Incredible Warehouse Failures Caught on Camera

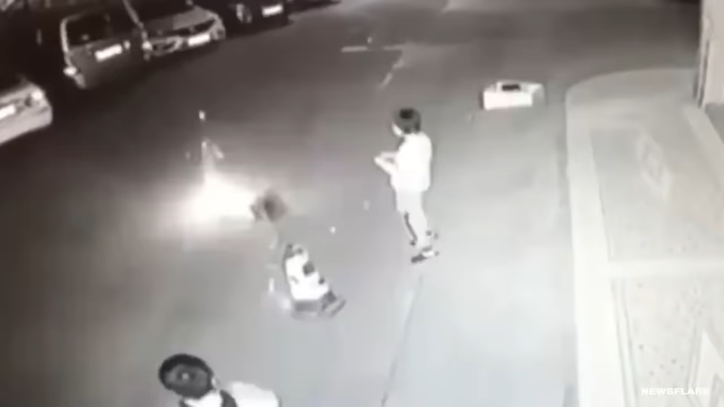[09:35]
The firework lands next to what looks like foam boxes.